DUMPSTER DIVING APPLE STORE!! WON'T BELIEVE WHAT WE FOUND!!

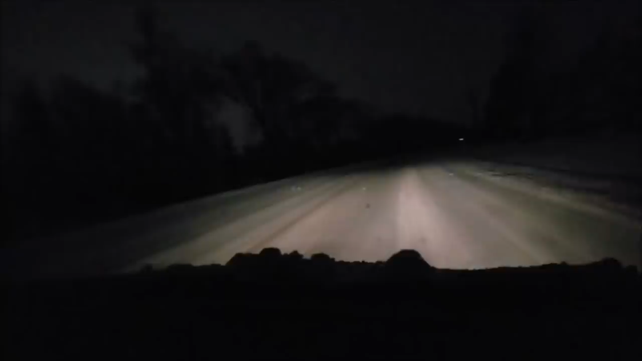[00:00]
Hey, what's going on guys? Abandoned Exploration Squad back with another Apple Store Dumpster.com video. So right now it's about 12 o'clock at night and it's snowing really bad out, but we still want to get out and go to the Apple Store. So we're on our way right now. We're just going to go there, try to avoid security and see what we can find. We'll see you guys when we get there. We're pulling up to the Apple Store right now.
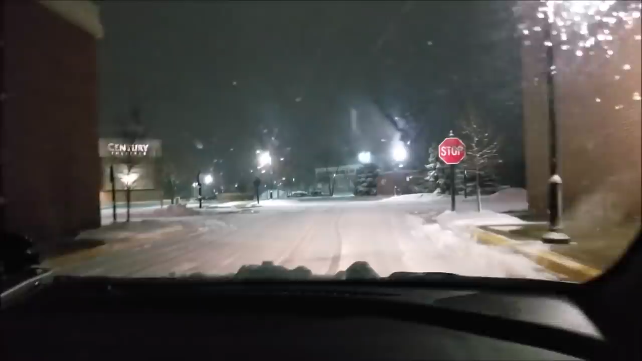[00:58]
And that's where the Apple Store dumpster should be, but they actually left it all the way back where the old Apple Store was.